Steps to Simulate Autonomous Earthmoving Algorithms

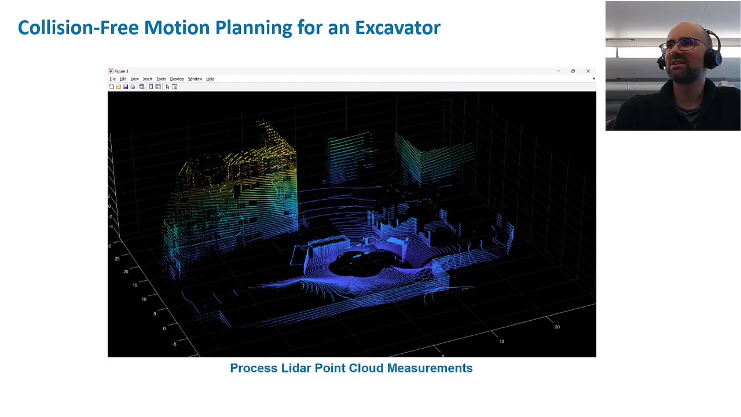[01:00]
But you can see we have four LiDARs and we used MATLAB to process those point cloud measurements and we end up with some houses around us, there's some dumpsters and there's the excavator itself because the LiDAR also picked that up.
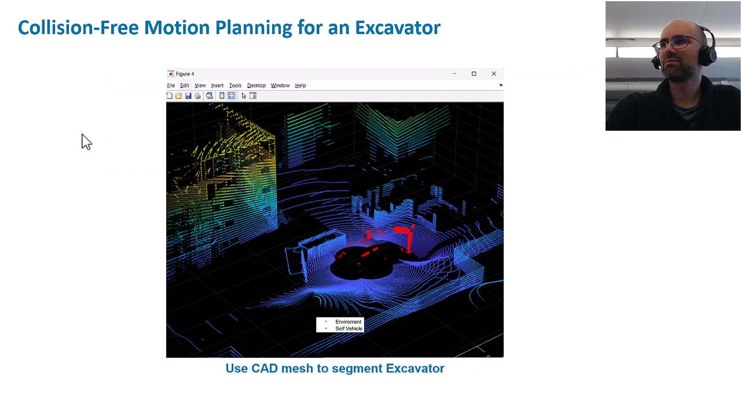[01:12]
So the first step was to use the CAD mesh from the import we have to actually segment out the excavator from our point cloud. Then we convert this point cloud to a 3D occupancy map and again we can now visually insert our mesh
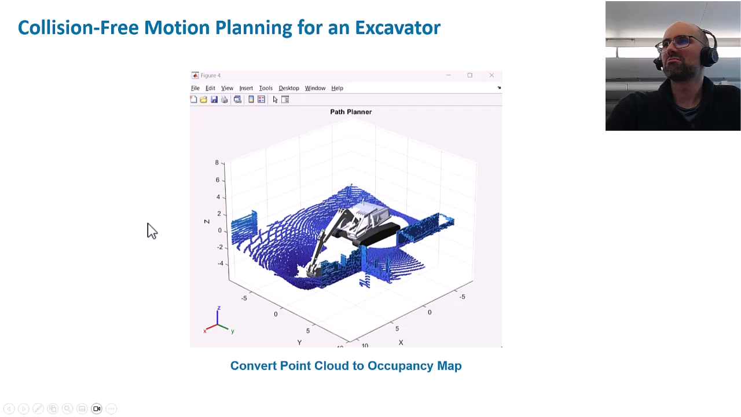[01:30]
and we can confirm that everything lines up and then we can plan and visualize a collision-free trajectory for our excavator that doesn't hit anything in our environment.
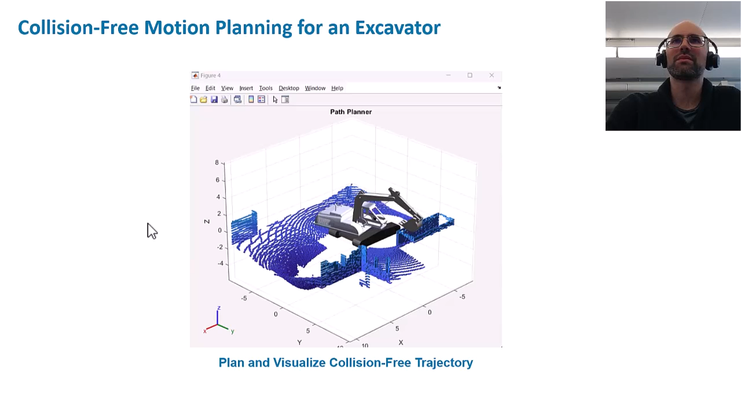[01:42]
So for motion planning there's a few main concepts here, it involves inverse kinematic solvers,